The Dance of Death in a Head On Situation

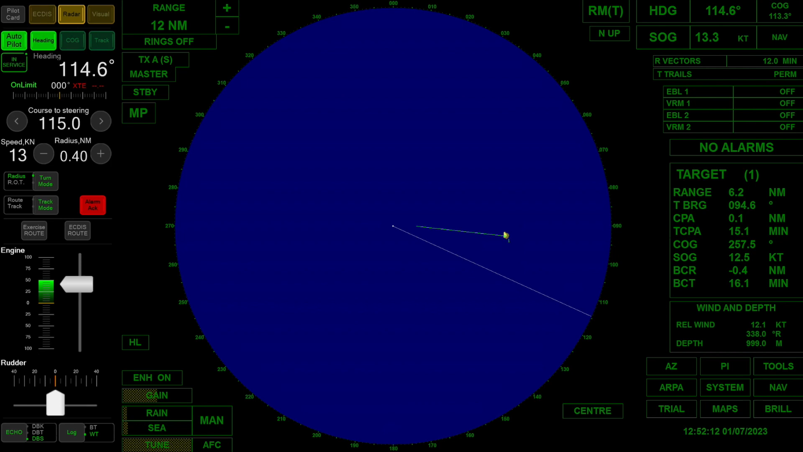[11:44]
There was risk of collision in your mind. And the rules even say if you're ever in doubt as to risk of collision, you know, you assume that it does and you act accordingly and you'll always be in the right. So we'll let the situation play out. You can see what happens. Everything is going to be nice and safe. But yeah, that dance of death is you're getting closer and closer, super fast. You need to decide what to do and make your course change from there. So do the right thing. Follow the rules of the road.
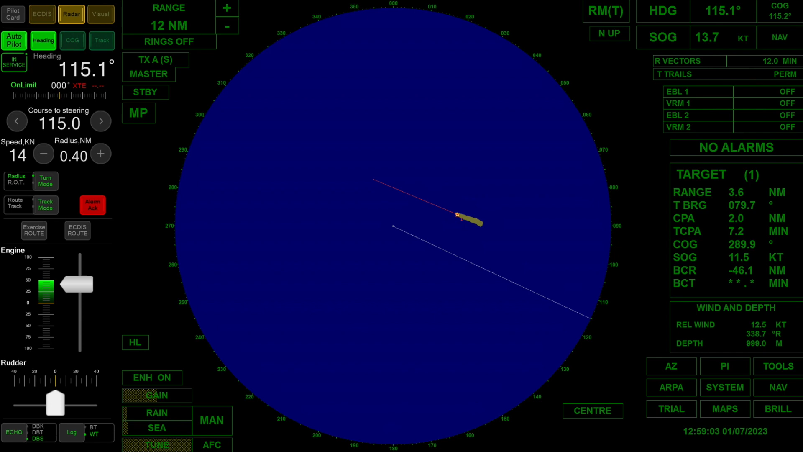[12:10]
All right. So as we're approaching CPA, we've got about 30 seconds or so left. You can see that this situation unfolded well, you know, you made a very early and substantial course change. The other vessel responded. Again, if you could talk on the radio, so much the better. But the situation worked out well.